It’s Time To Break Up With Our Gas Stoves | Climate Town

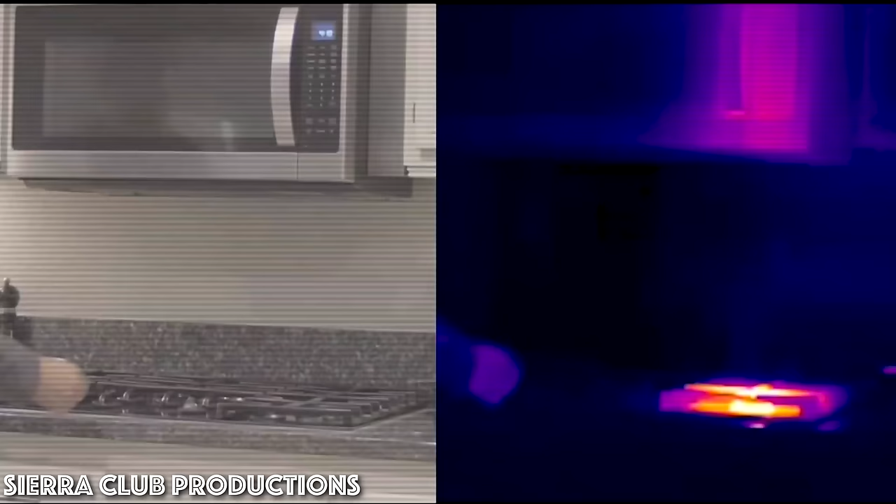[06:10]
A gas stove might look pretty clean, but this is a literal open flame in your kitchen.